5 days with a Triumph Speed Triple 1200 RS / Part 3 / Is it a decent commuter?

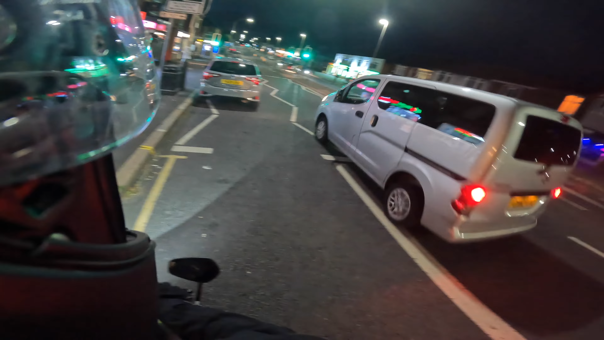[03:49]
Okay, so we're back out. And in the dark. And the speed triple has got a fantastic headlight.
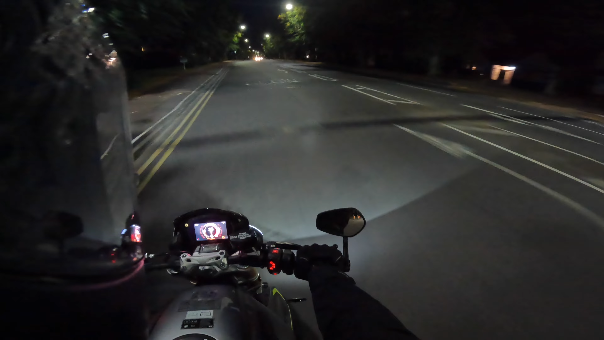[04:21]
Got a really good spread. And on full beam, literally turns night into day. So I'm going to do a separate video on the headlight. Well, I'm going to do a separate video on the actual lights themselves. I think they look pretty banging actually. So in town she's happiest in second gear,
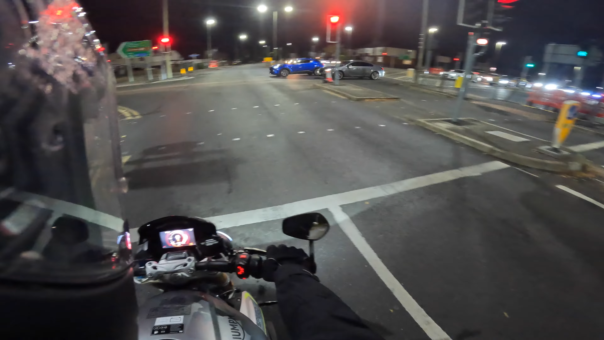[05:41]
Not that there's any lack of power in at any point, but there you go. Yeah, these low speed turns are not where she feels the best. Steering. Just feel a little bit heavy at lower speeds.
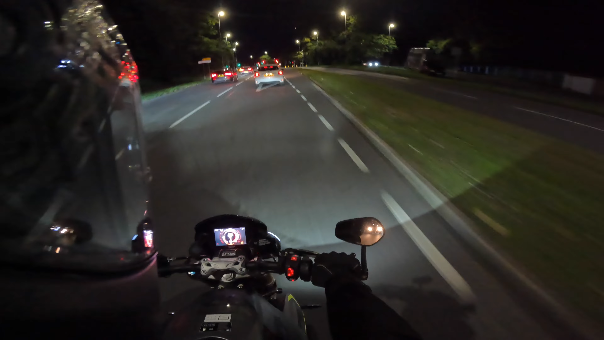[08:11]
high speeds for a long time. It's just too damn uncomfortable. But overall, in terms of comfort though, apart from that, it's not bad actually, to be fair.
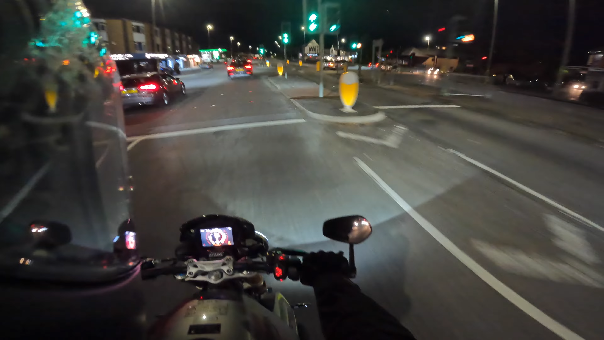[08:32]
So you got some what the? That was close. So you got a little bit of pressure on your wrist around town, but it's not actually uncomfortable, to be honest. The seat is reasonable as well. I've no complaints about the seat, surprisingly. Now, filtering
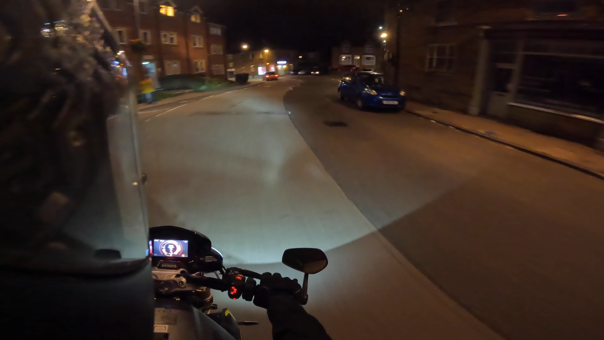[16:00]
That's one thing you don't have to worry about either. Joining a dual carriageway from a slip road. The only the downside doing that is your mirrors. They're vibrating so much, it's difficult to work out how far away the cars